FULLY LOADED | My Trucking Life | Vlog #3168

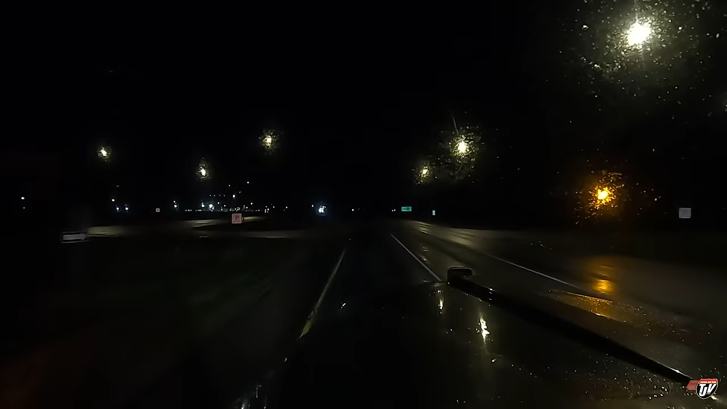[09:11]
I've only got 27 minutes left on my clock. So I'm gonna have to find a place to park. There's a pothole. Why didn't I see that? Yikes. So according to my Google mapping skills, there should be some truck parking by the subway up here.
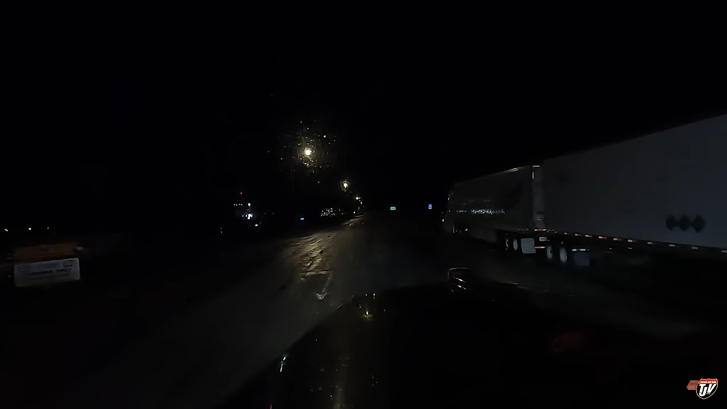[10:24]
Oh, and it says SO parking only, 30 minute time limit. Okay, I'm not even gonna bother with it then. That's disappointing. Can I park on the shoulder here? Got some other guys parking on the shoulder up here.